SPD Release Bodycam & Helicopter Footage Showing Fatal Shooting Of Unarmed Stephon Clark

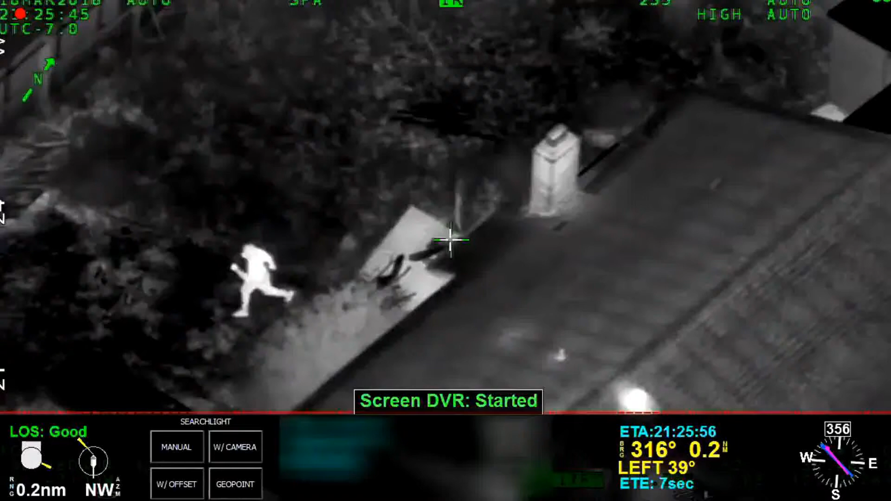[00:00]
It's just broke the window, running south, running to the south.
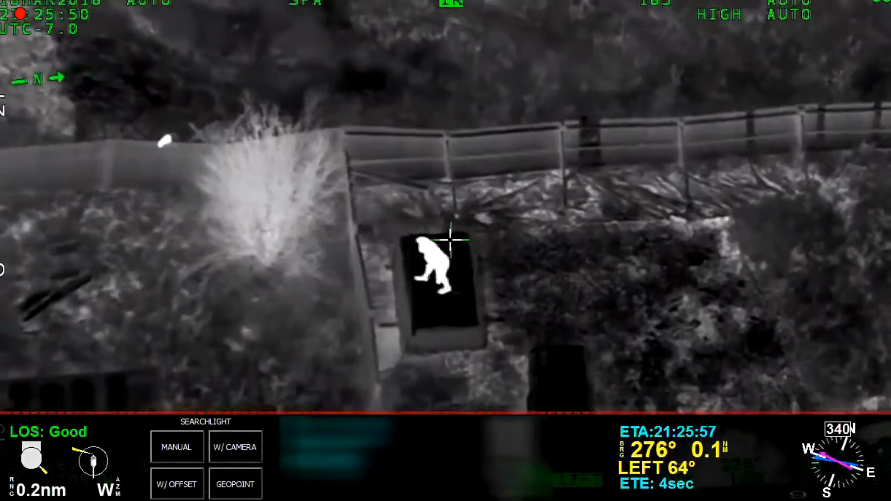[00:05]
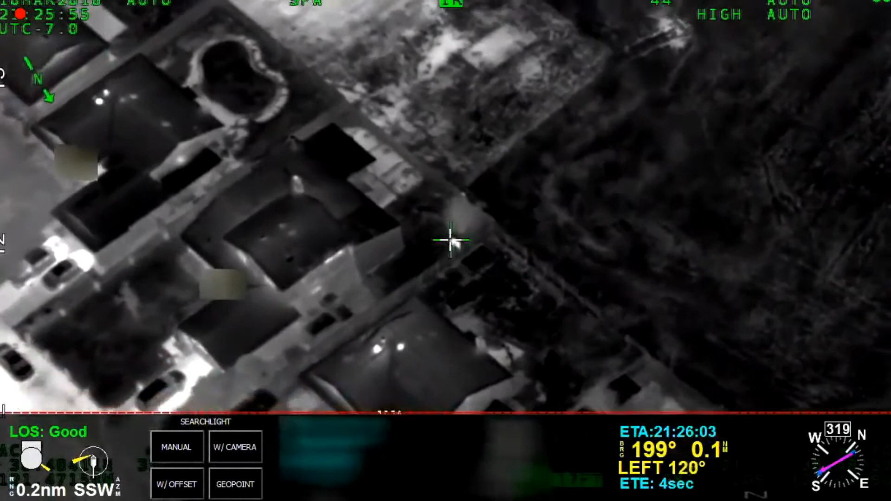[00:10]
49 minutes, back up. Running south, he just broke the window of the roof on the house. But he's one house to the south right now, gonna run.
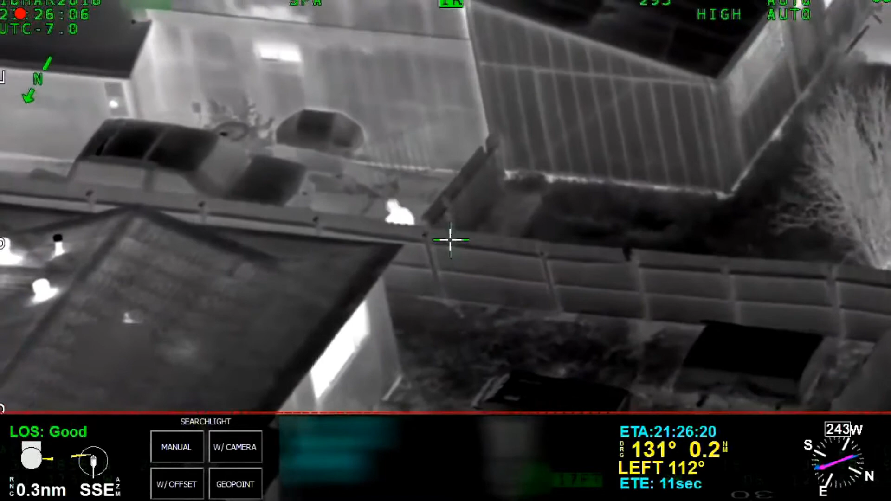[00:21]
Okay, he's running towards the front yard. All I can tell is he's got a hoodie on. He's running towards the front yard of 29th Street. 29th Street. He's looking into another car that's in between the fence and the front yard. So it looks like might be getting run at gunpoint. Copy, run at gunpoint. Okay, let's get a perimeter on this guy.